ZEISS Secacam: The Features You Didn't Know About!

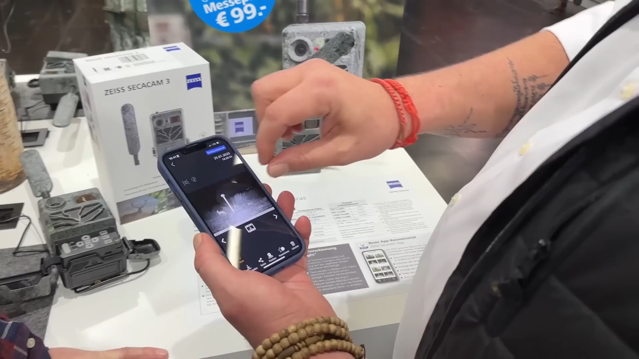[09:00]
All right so we also got that color night feature so you see that the camera is taking the the night images and we can take the the color values from the day picture.